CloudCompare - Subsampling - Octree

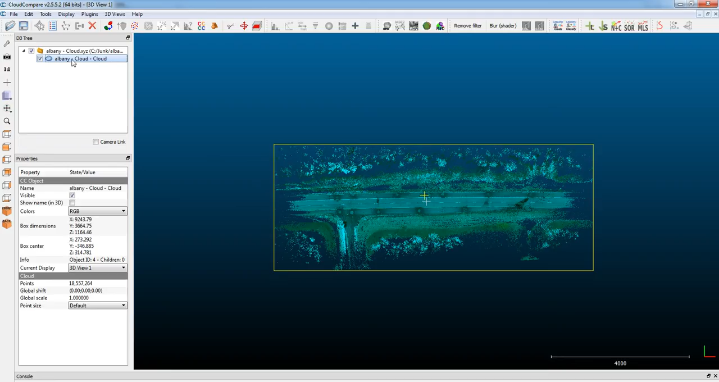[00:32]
So if you go over to CloudCompare and select on the point cloud, click on the subsampling button, and in the dropdown you want to use Octree. Now, to kind of explain what Octree is, it's a tree data structure. And in two-dimensional space, you would use quadtree subdivision, and that essentially, I mean, if you're in a rendering situation,
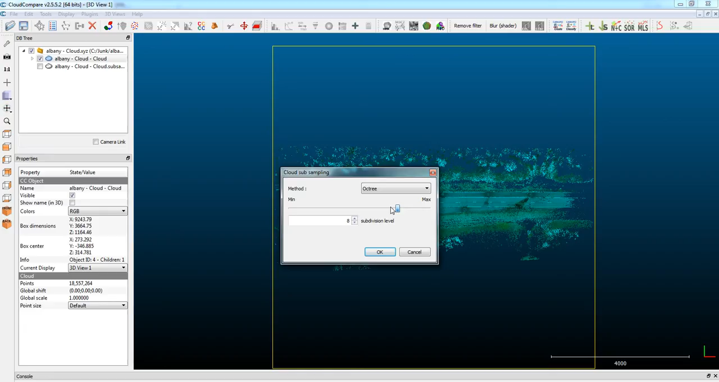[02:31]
So, now there's 38,545 cells calculated.
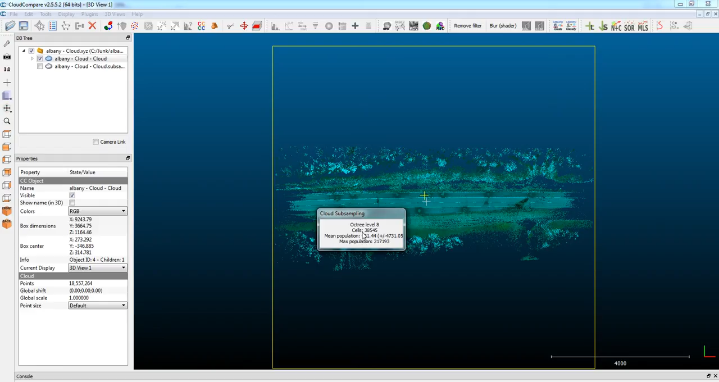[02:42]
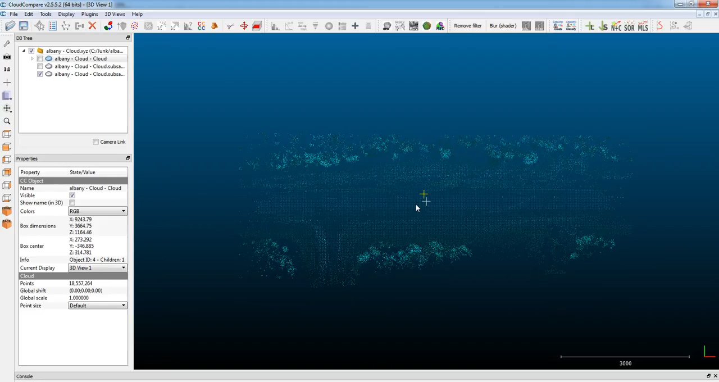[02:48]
That's a lot better, a lot lighter, and you'll notice that the distribution of the points is now a lot more uniform, and it looks a lot like cubes.
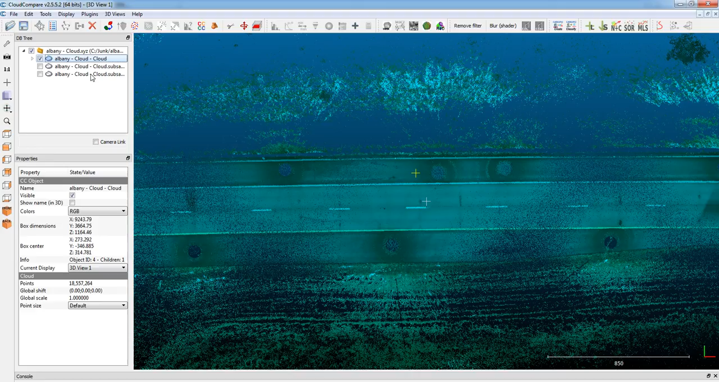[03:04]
The calculation times will be longer, obviously, because it has to calculate and subdivide more cells. In this case, 289,300.
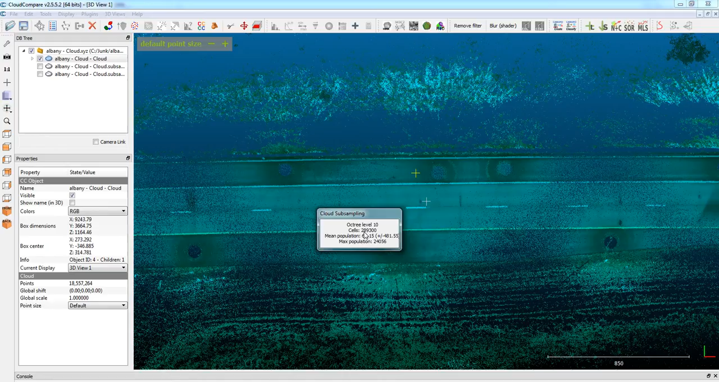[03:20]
So, it's going to give you a tighter point cloud, but your distribution is going to be a lot more uniform.